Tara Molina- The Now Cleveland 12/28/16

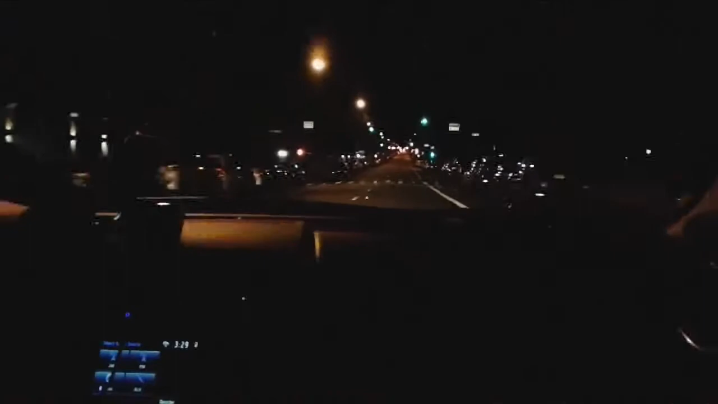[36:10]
So take a look at this Manhattan Uber driver's epic streak with none of them. Noah Foreman started his journey in Harlem and hit 240 consecutive green lights. What? No way. Crazy. He drove for nearly 30 minutes before he hit a red light.